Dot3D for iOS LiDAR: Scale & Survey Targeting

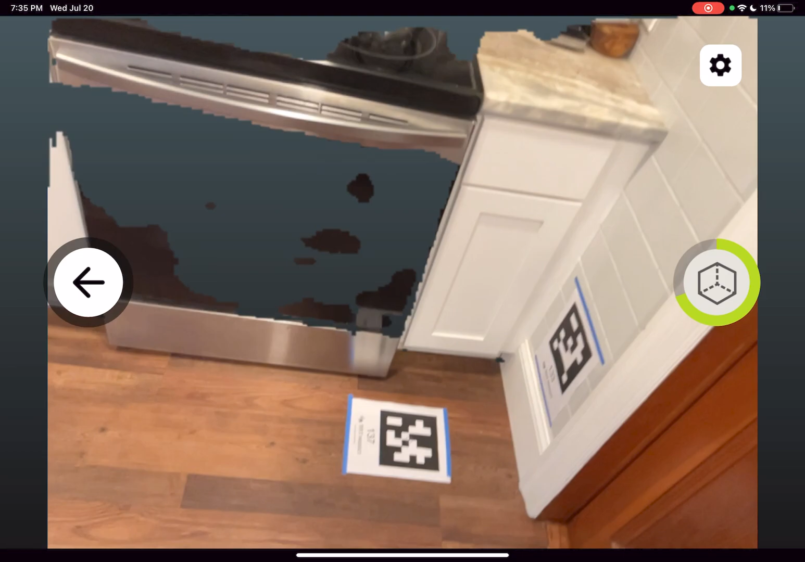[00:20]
This scan sample is of a kitchen counter for example for renovation purposes and in order to obtain the highest possible accuracy of this scan we've taken a couple tape measurements as precisely as possible to reference the length and the height of the area that we're scanning. So the capture process is the same as always I'm going to press the button on the right to start my scan at that corner point with a couple AprilTags and then move through
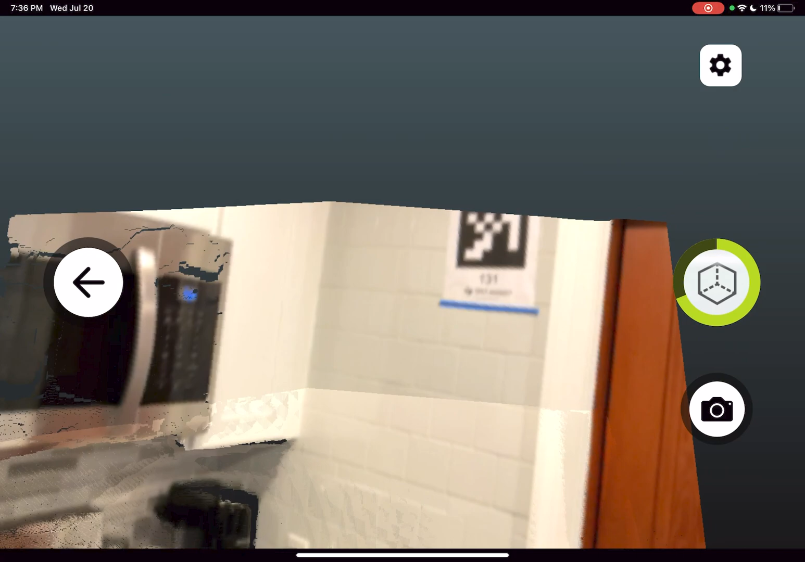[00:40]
the scene filling in all the areas of importance and making sure to turn each of my AprilTags orange.
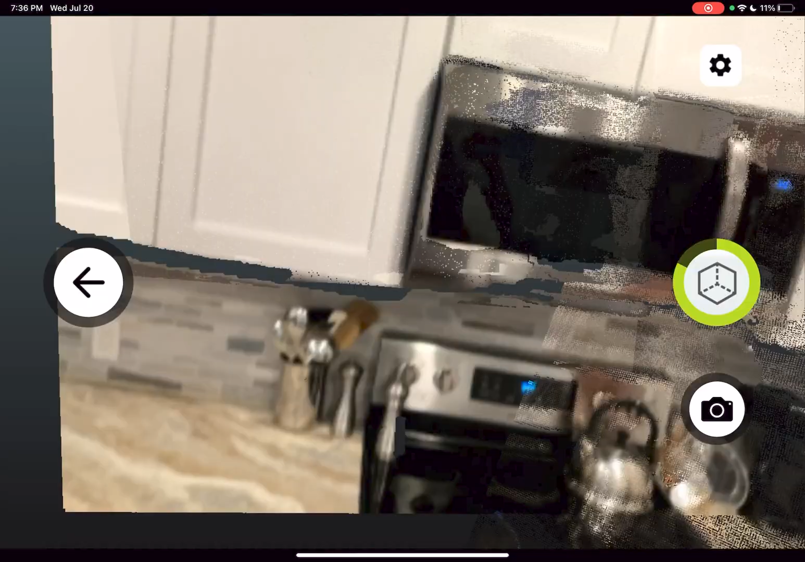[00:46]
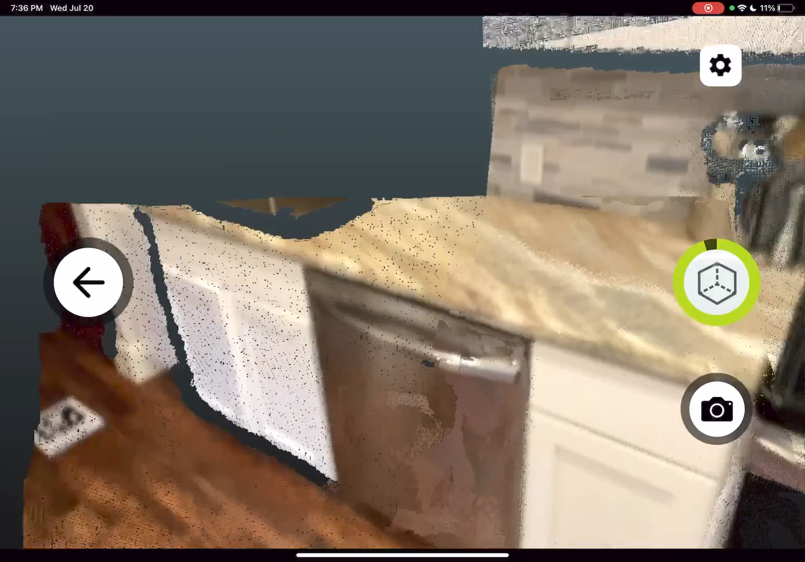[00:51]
I can return back to these whenever I have the opportunity or any AprilTag for that matter as a best practice for loop closure and
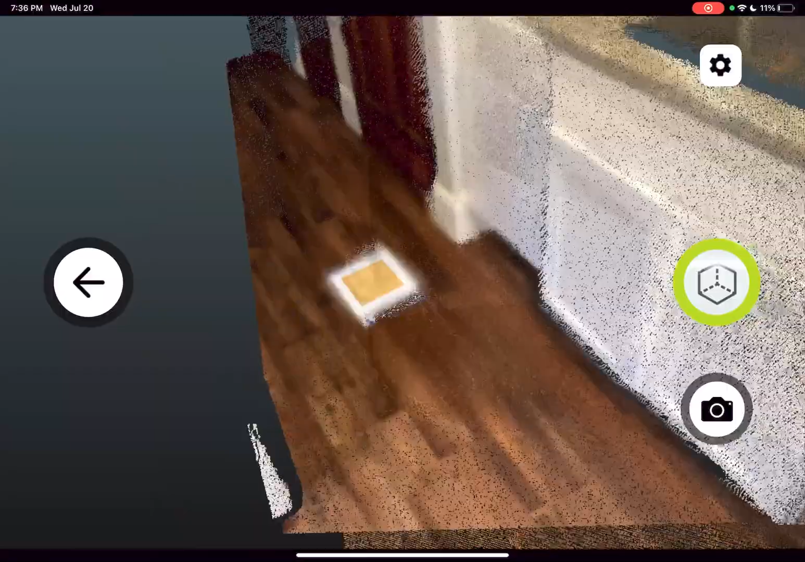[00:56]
also make sure to most importantly finish back at the same AprilTags you've started at.
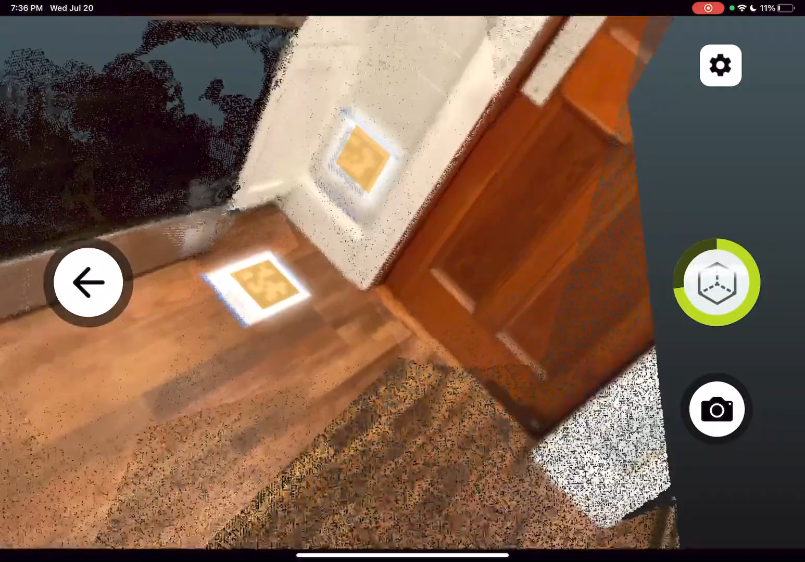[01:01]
Then press the button on the right to finish your scan.
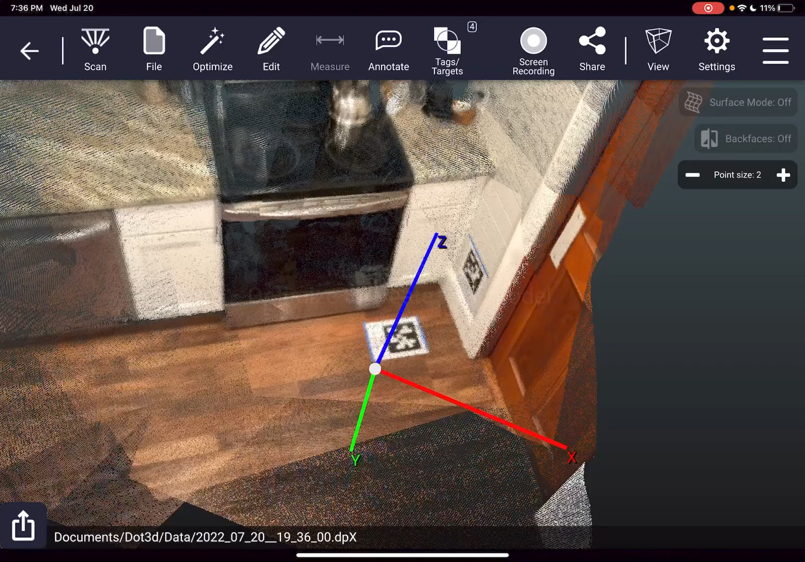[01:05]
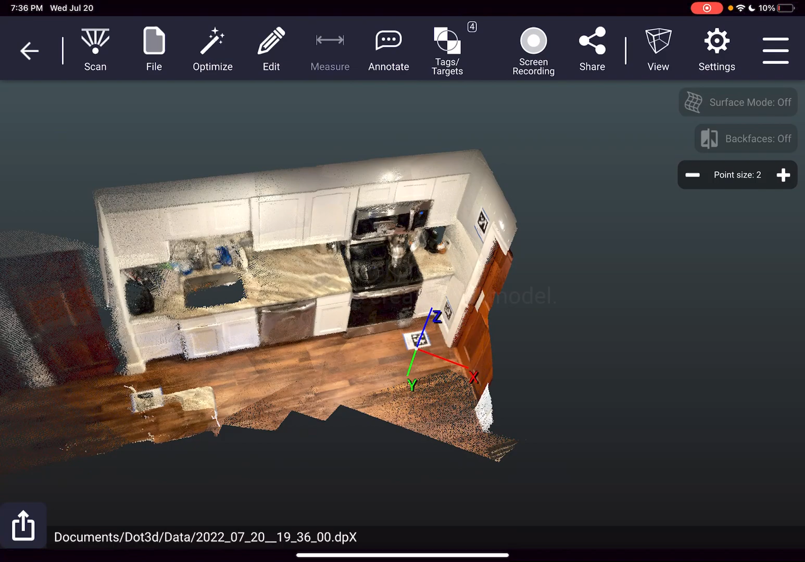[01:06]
Take a quick look at your unoptimized preview but before we optimize in this case we're going to apply those targeting constraints.